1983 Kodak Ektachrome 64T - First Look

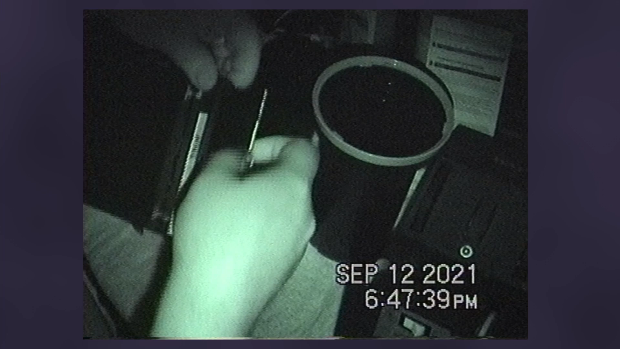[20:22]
I don't know if you knew this about dark rooms. They tend to be quite, quite dim, to be honest with you. I've never figured it out myself. You'd think you'd want to be able to see what you're doing, right? Wait. Oh, shit. Right, you dumbass. The side that wasn't locked was the... Oh, God. Okay, so here you can see the code in the top right, potentially. So, we've got emulsion side facing out. We removed this. This one was exposed about half the time the other one was.